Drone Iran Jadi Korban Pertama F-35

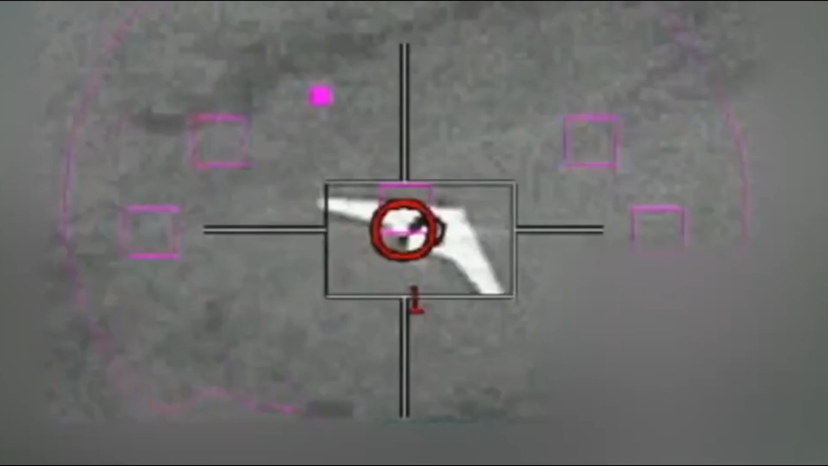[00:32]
Pesawat menembak jatuh setidaknya dua drone Iran yang dikatakan sedang menuju wilayah Israel pada tahun 2021 lalu. Ini adalah pertama kalinya F-35 yang dioperasikan oleh negara manapun menghancurkan ancaman udara. Ini juga mencerminkan langkah cepat Israel dalam memperluas penggunaan jet canggih tersebut. Tetapi insiden itu juga menggarisbawai ketidakcocokan yang berkelanjutan antara pesawat tempur kelas atas yang mahal digunakan untuk melawan ancaman drone yang relatif murah.
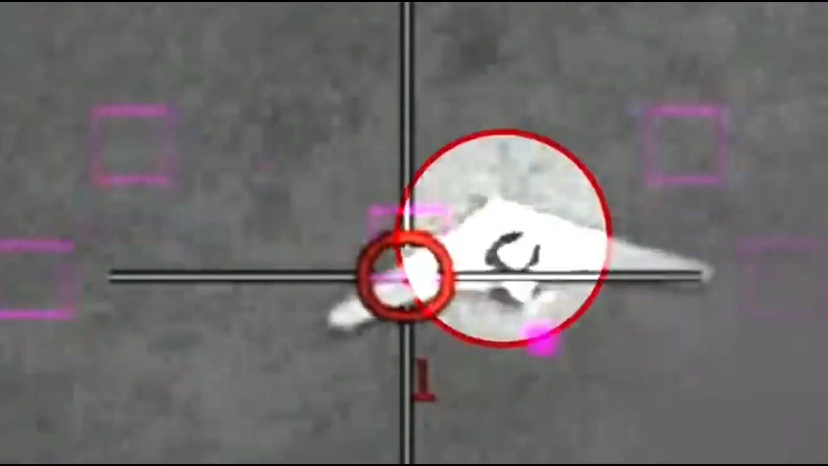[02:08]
Sesuatu yang dikatakan IDF telah terjadi sebelumnya.
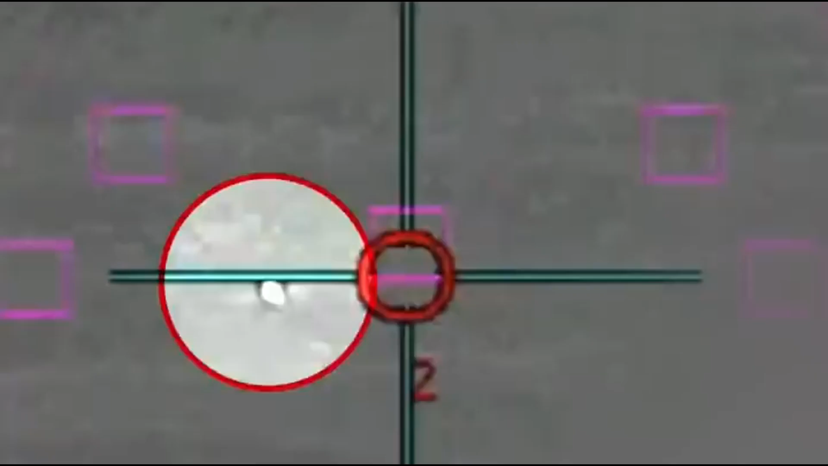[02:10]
Laporan menunjukkan dua drone ditembak jatuh oleh F-35I,
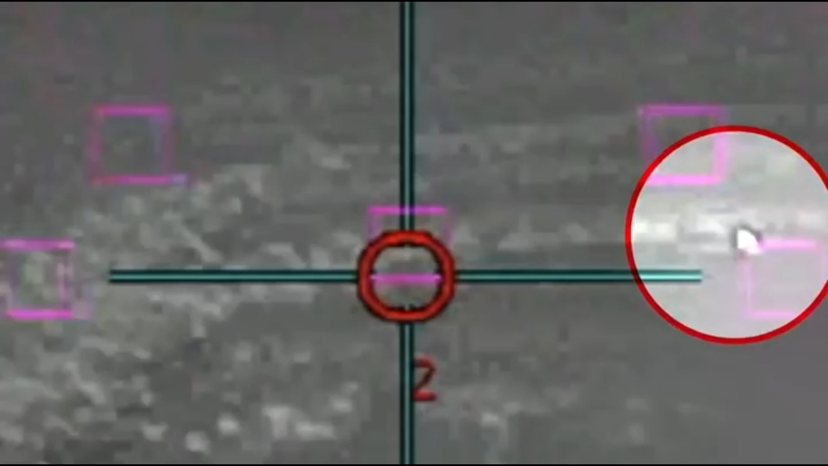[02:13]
sementara ada drone ketiga yang dijatuhkan menggunakan semacam sistem peperangan elektronik.
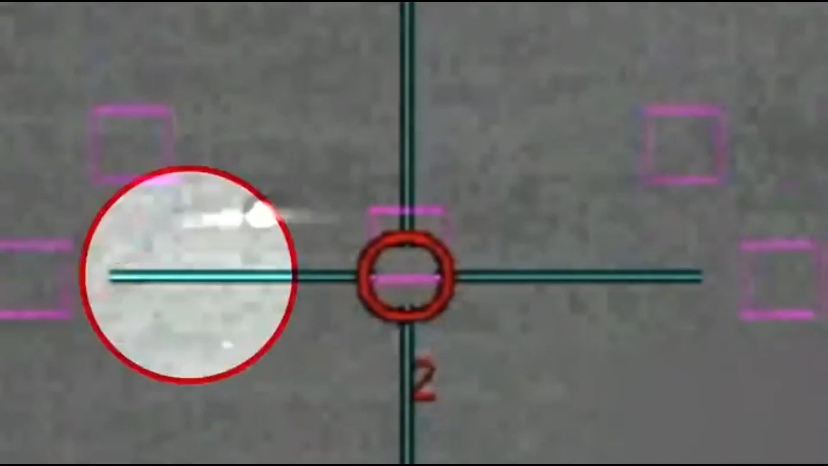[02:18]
IDF telah menggambarkan pesawat tak berawak itu sebagai Syahed-197.
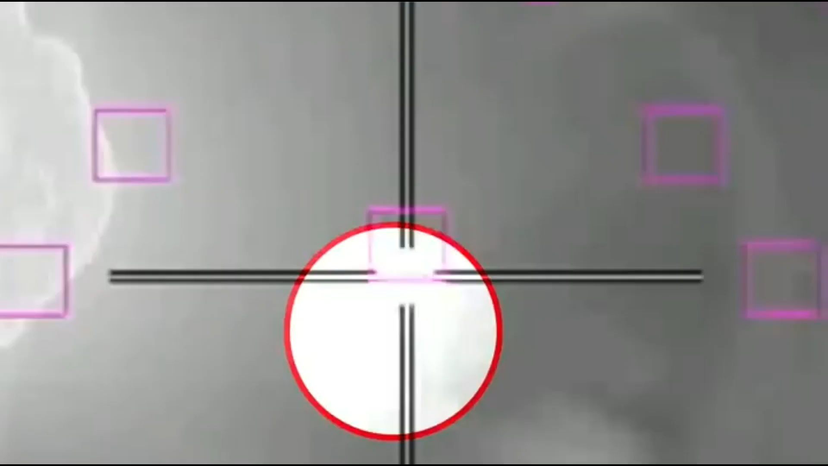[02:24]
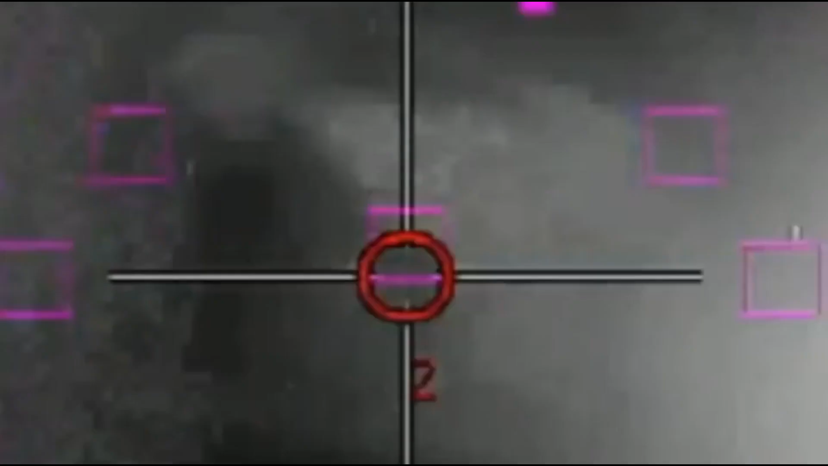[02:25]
Bukti terbatas yang tersedia dari video menunjukkan bahwa jenis drone setidaknya terkait
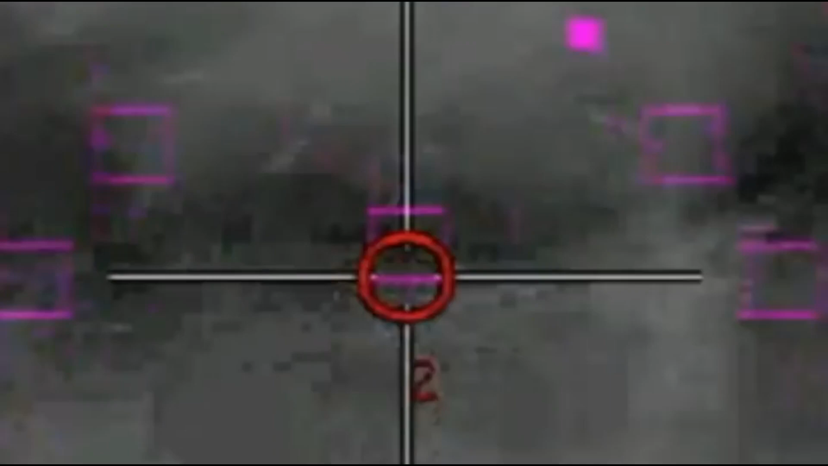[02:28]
dengan keluarga kendaraan udara tak berawak sayap terbang Syahed-161.